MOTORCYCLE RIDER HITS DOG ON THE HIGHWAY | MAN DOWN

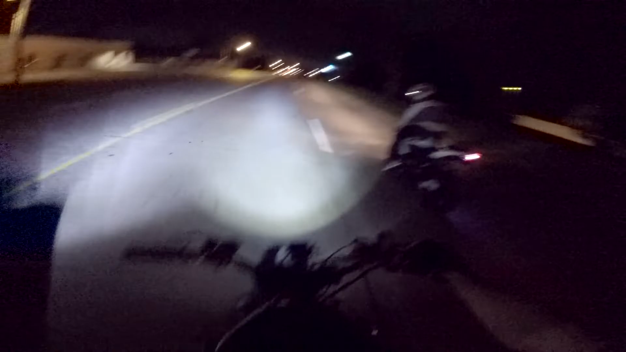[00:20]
I got my boys with me tonight. Everybody knows Blake the OG. This is my buddy Adrian. He's riding my 1000 right now because his bike is in the back of my truck.
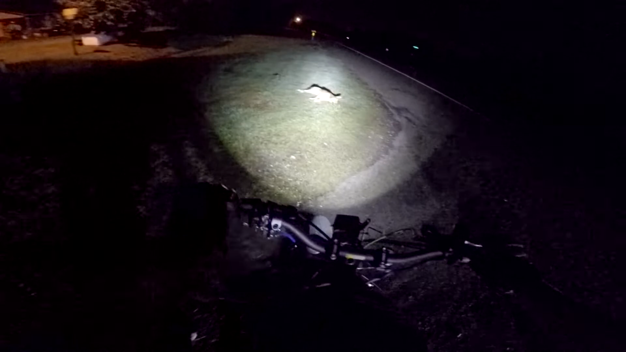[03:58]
I didn't know he got him. I thought the dog got up. I was wrong man Shit dude, dude is like a brother to me right and that fucking dog Ran right in front of us dude Holy shit And it's fucked up that that's how shit happens to man.